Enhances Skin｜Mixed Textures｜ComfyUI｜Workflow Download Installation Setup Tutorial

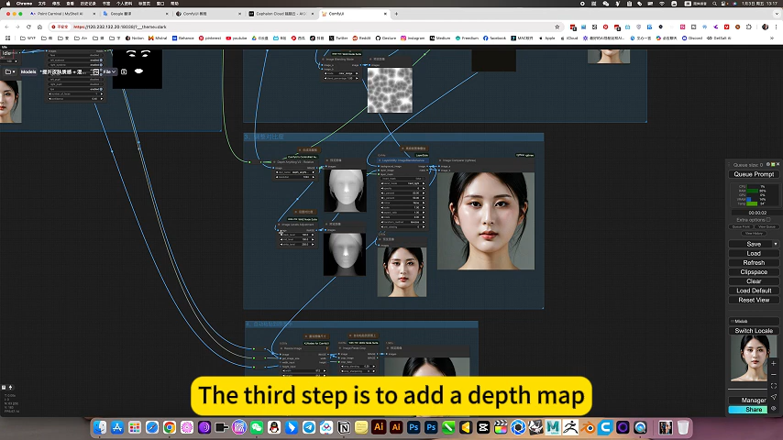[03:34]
The third step is to select the depth map Contrast the stack Step R The effect will be more three-dimensional
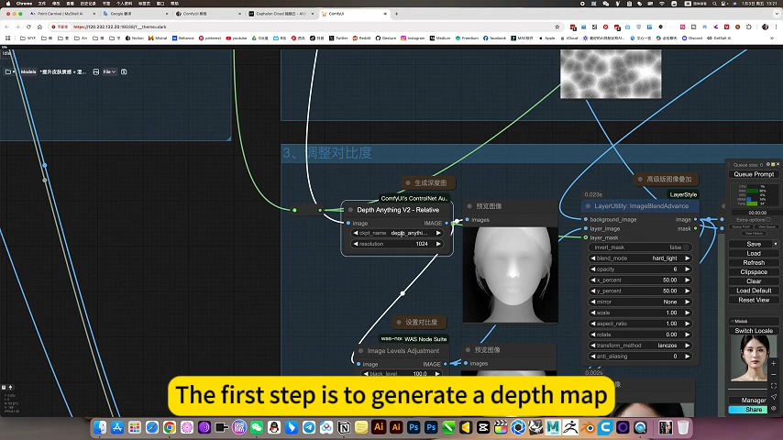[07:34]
The second step is to control a node to set the contrast.